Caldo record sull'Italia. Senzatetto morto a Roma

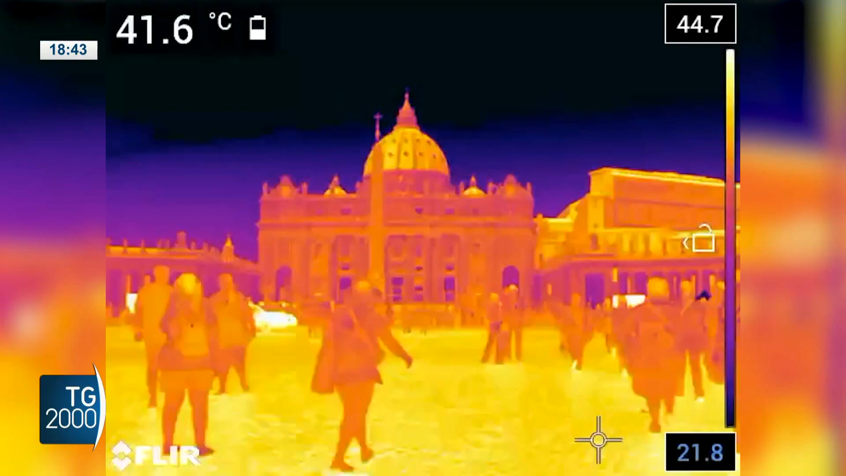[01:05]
On screen: spot 41.6°C
Nella giornata di ieri gli operatori di Greenpeace hanno filmato alcuni dei monumenti più iconici della capitale con telecamere a infrarossi per misurare la temperatura delle superfici murarie.
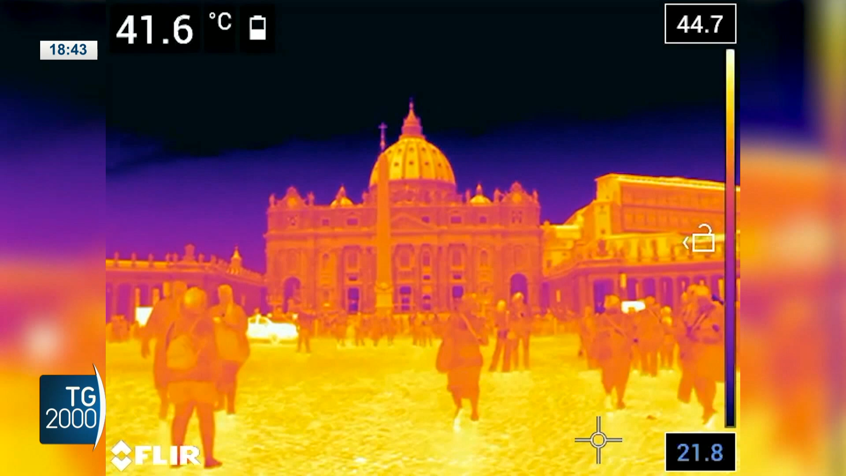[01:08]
On screen: spot 41.6°C
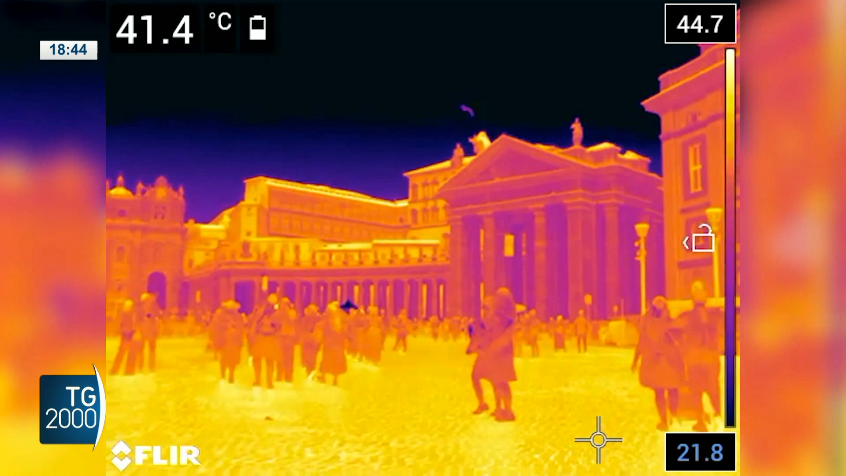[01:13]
On screen: spot 41.4°C
In piazza San Pietro e al Colosseo le termocamere usate dagli operatori hanno rilevato picchi di caldo oltre 50 gradi sulle superfici dei monumenti,
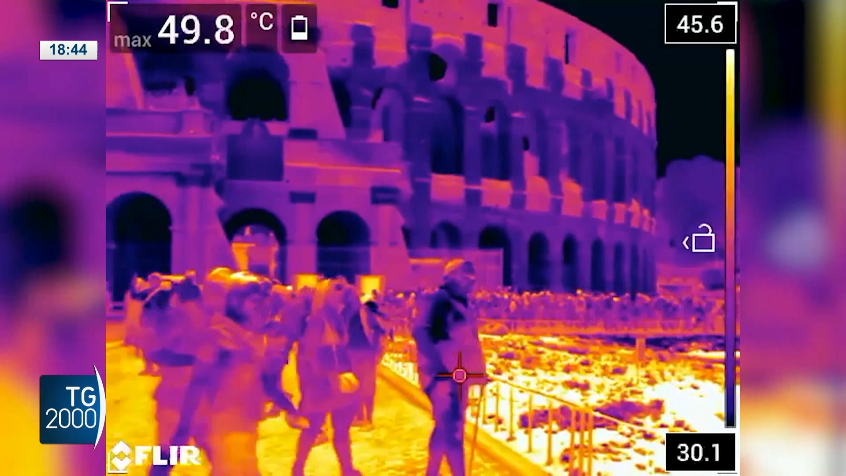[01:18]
On screen: max 49.8°C
molto al di sopra delle temperature rilevate in passato sulle stesse mura.